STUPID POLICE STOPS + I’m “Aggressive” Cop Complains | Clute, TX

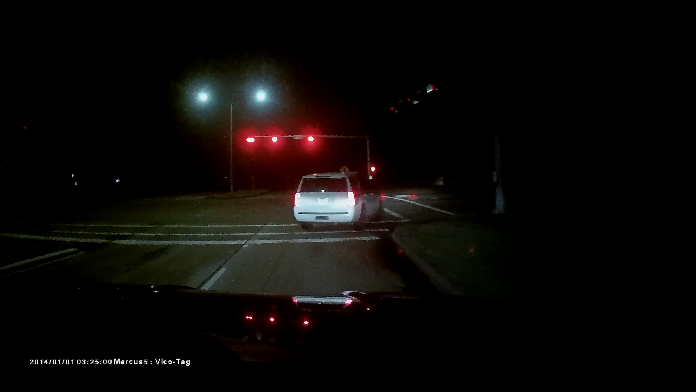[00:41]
LJPD would have used that for probable cause to stop someone that met a profile, but I moved on. Are they about to do traffic? Can you show me out of the intersection of Hardy and Smith with Amanda G? In Clute, an officer made a subject stop on a woman he already knew by name. I arrived on scene in less than 2 minutes. The officer left her alone soon after I arrived. I initiated traffic enforcement while John interviewed the victim.
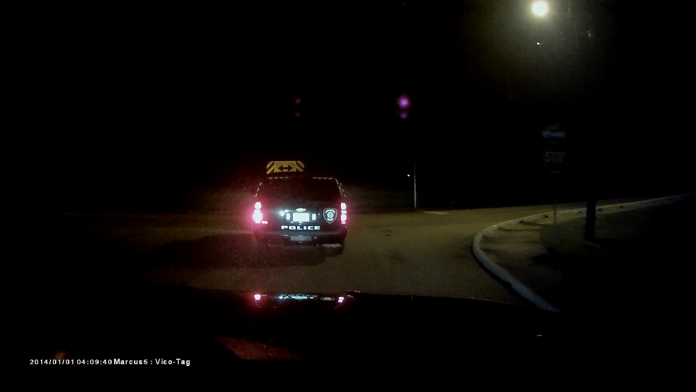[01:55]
I'm following the main guy. He's in car 841. I'm following him north on Old Angleton Road. After learning the nature of the stop, I wanted to interview the officer. But he made a sudden U-turn to evade me. He then pursued me.
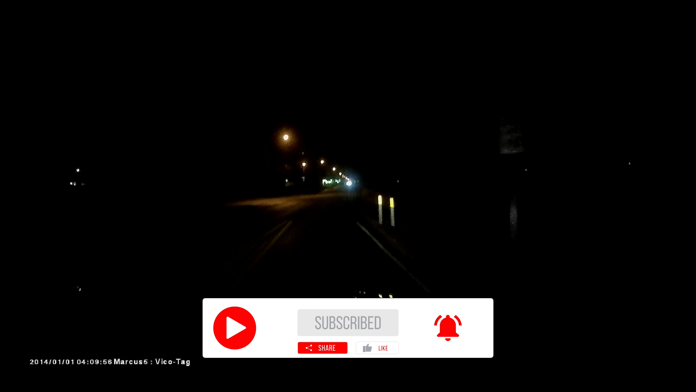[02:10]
Charles Young. Henry Charles Young. They're running me. Hey, John, they're running me. Clute's running me. What street? Coming up to... I'm by the school coming... I'm on the high school about to get on Dick. Was it your plate? Yes, it was my plate. Okay. I'm on Main. I'm heading that way. I'm about to be on... I'm going to be taking a left onto Dixie, okay? Okay.